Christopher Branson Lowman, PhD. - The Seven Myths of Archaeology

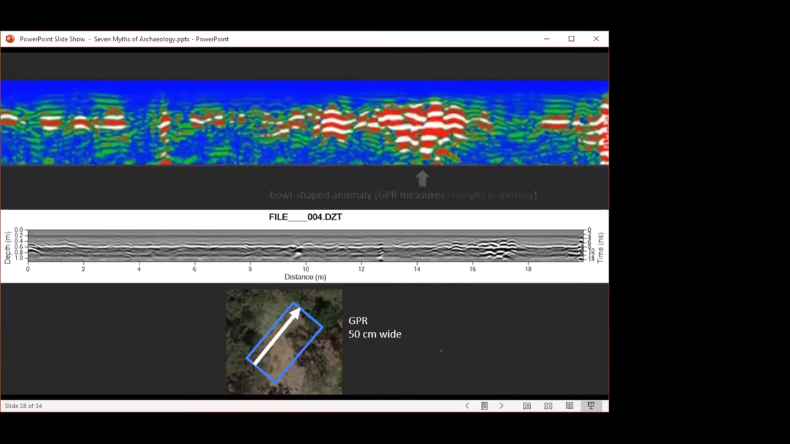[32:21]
We can look more closely at this image, map on different colors depending on what the GPR has picked up as more or less change in soil density, and find areas that feature anomalies. Further, what's called ground truthing, often involving excavation, would be needed to figure out exactly what was going on. Whether this is a pit
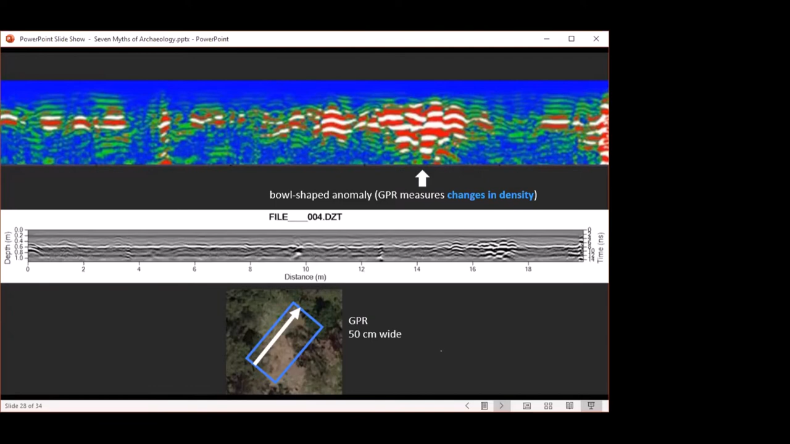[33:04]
or whether it is simply a different kind or density of soil remains to be seen in this case. Archaeologists can then take these slices and reassemble them, knitting them together to create a single map at different depths.